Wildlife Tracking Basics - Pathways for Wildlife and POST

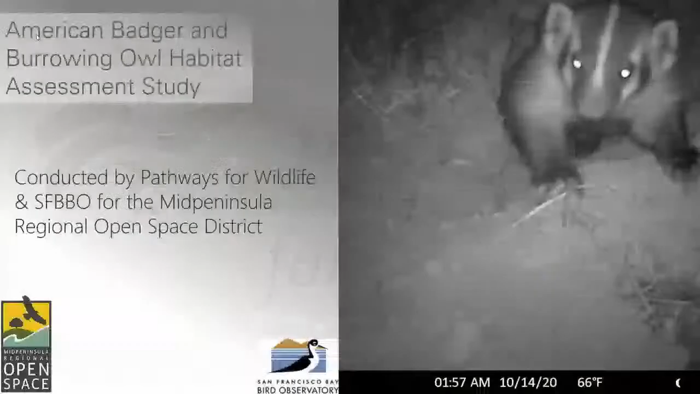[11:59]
So we'd like to start with one of our favorite projects, American Badger and Burrowing Owl Habitat Assessment Study. And we're conducting this with the Mid-Peninsula Regional Open Space District and SFBBO.
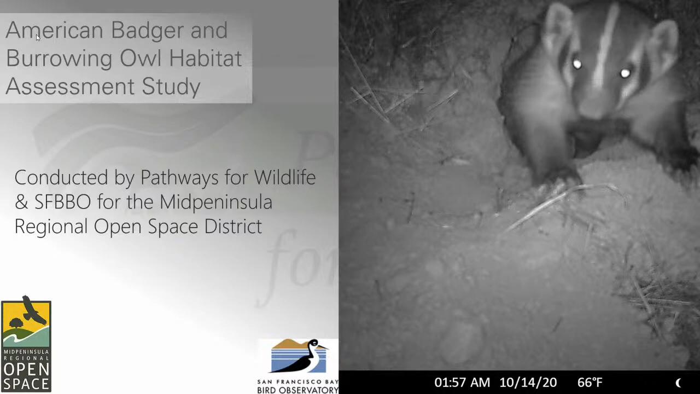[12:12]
And this has just been an incredible study on so many different levels. So we began by creating a map.
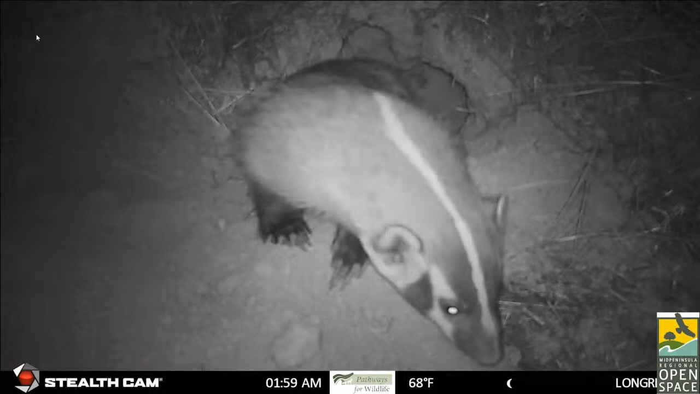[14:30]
So here is a badger at Long Ridge, and I find recording mountain lions is much easier than recording badgers. They move around a lot. They make new burrow dens almost on a nightly basis. So this was just a gem to find this. So now we have lots of different images and data of badgers using the different preserves
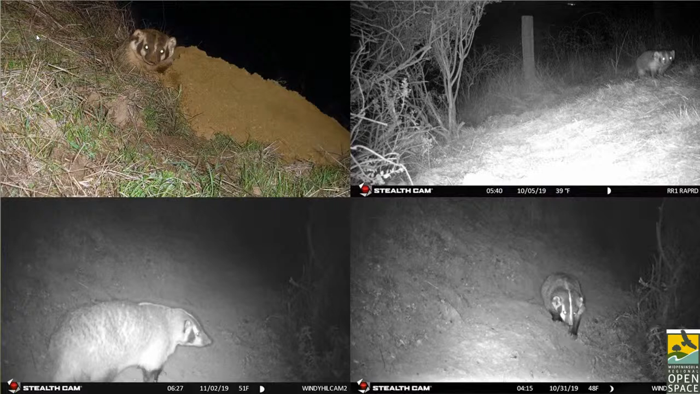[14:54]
and actually moving in between the preserves across roads. So we're really able to validate those models. And Midpen's going to use all this data so that they can help protect and conserve badger populations in the long term.
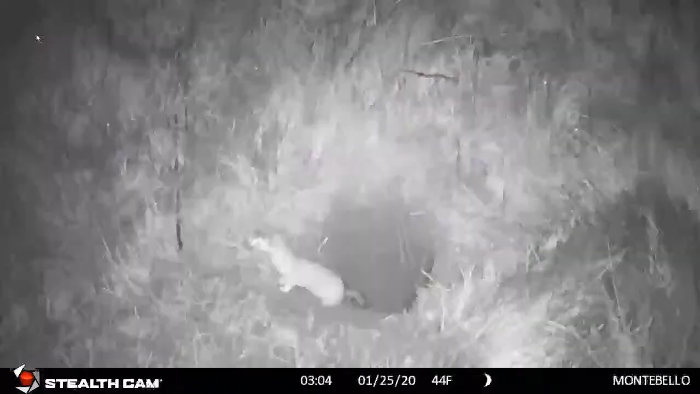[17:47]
And then we were quite surprised when we recorded this little guy. Does anyone know who this is? Feel free to write in the comment bar.
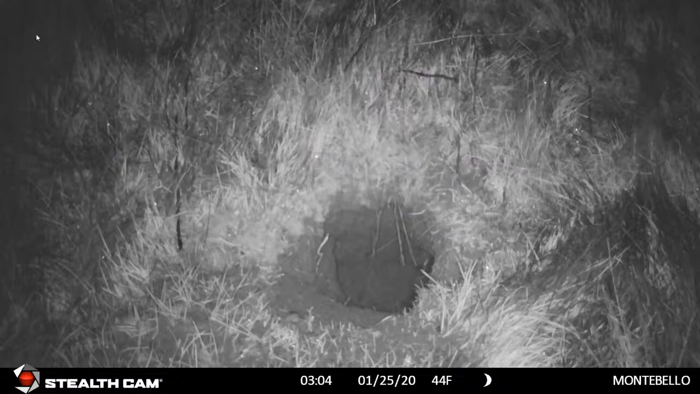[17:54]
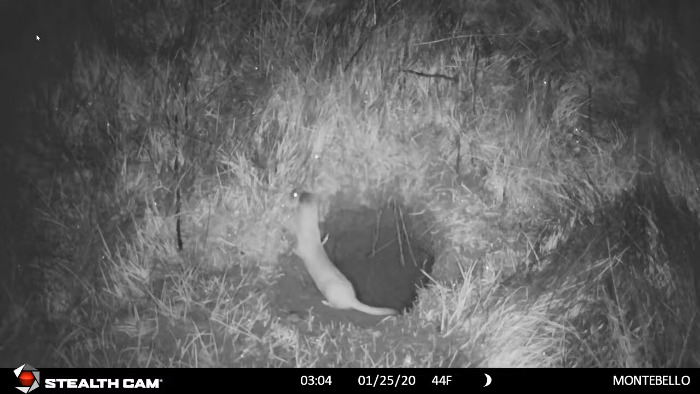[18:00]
So this was exciting because Midpen, they'd heard that this species was here. They weren't quite sure, so we are very excited to document that's a long-tailed weasel using a badger burrow.
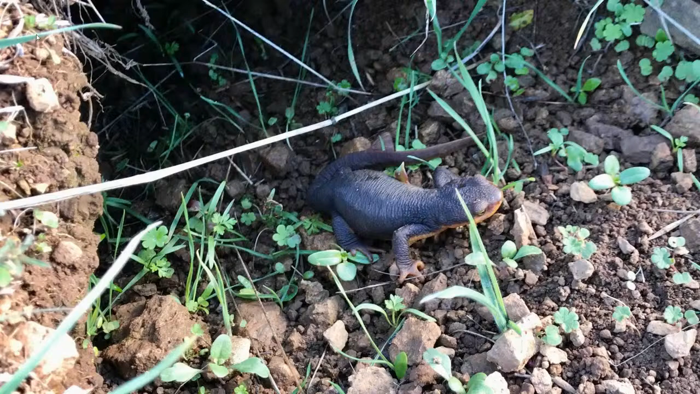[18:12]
Then it was really fun to find newts were using the badger burrows too.
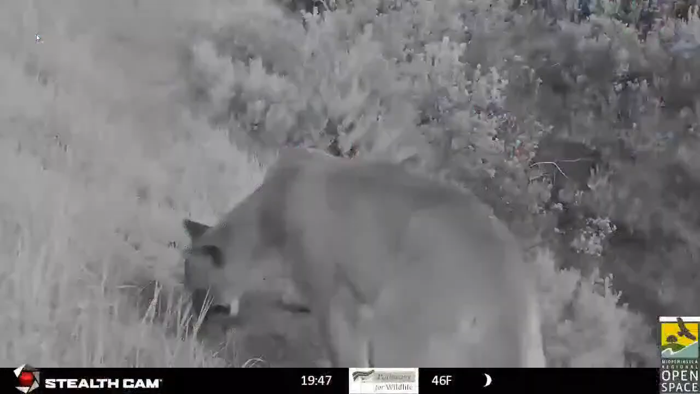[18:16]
And then this was hilarious when even a mountain lion decided to stop by and check out the badger burrow.
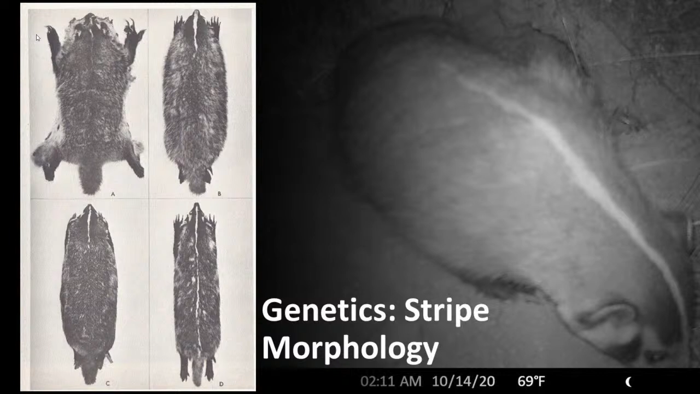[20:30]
The stripes, we think, define the different species of badgers. And what's been very interesting in Santa Clara County, the badger stripe is going to the middle of the back.
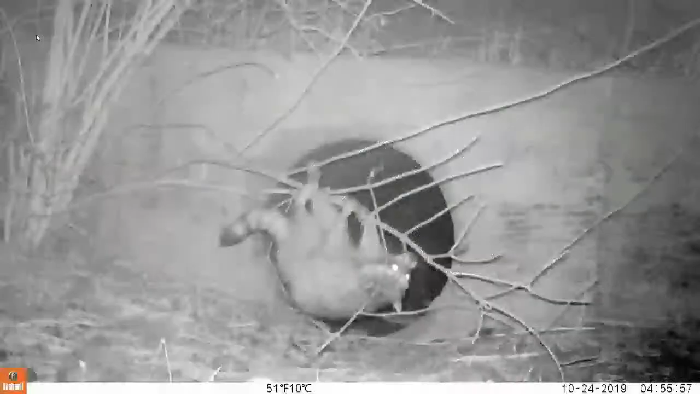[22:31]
First animal. Here we go. Okay. It's hanging from a branch. That's not, it's not on the ground. Now it's on the ground. Look how it's moving around. Okay. Well, that's raccoon. And there's three of them. They're traveling through a culvert.
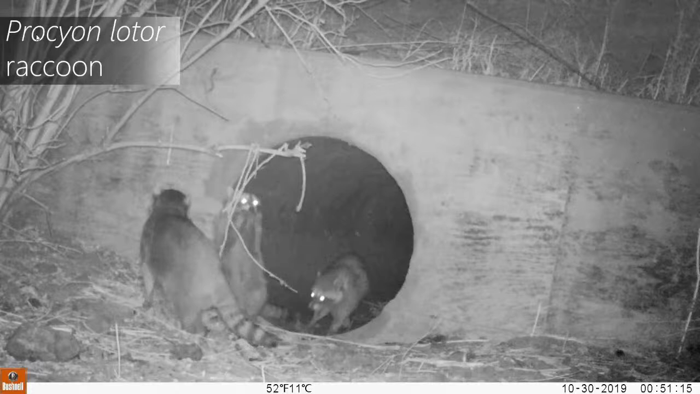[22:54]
And keep in mind, we have an infrared camera, so we could see at night, but it's pretty dark out there. But see how they stand on their hind legs? Got one more for you. So now the branch is broken. So he found another one. The mouth is open. He's walking on his back feet. And you would think he'd be heavy enough to snap that branch, but he hangs on for a while. Okay, so that's raccoon.